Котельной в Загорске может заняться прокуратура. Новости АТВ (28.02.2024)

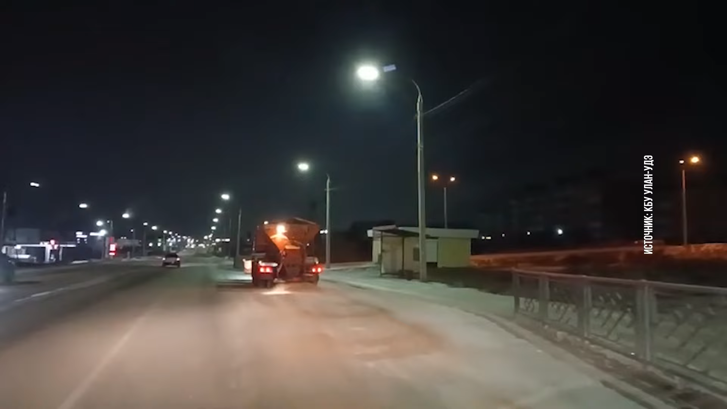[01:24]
Весь собранный снег вывезли с помощью мини-погрузчиков. Всю ночь в городе подсыпали дороги.